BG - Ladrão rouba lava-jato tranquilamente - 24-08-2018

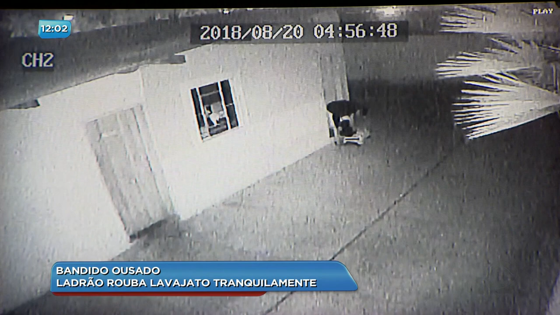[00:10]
Mexe nessas roupas por pelo menos 5 minutos e coloca uma calça. Ele age tranquilamente. Vai até a cozinha, quebra a porta, entra. Depois procura por coisas de valor e vai escolhendo o que ele quer roubar. A romba a porta sai com um aspirador de pó, ferramentas e duas furadeiras.
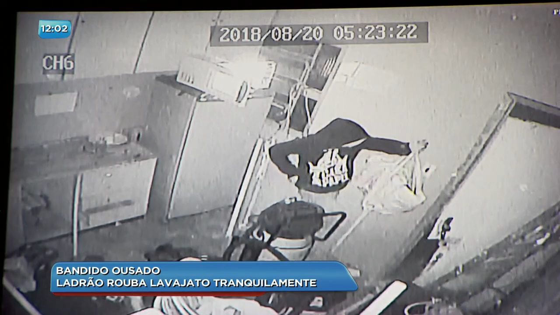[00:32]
Para ir embora levando tudo, ele arromba o portão e passa como se nada estivesse acontecendo.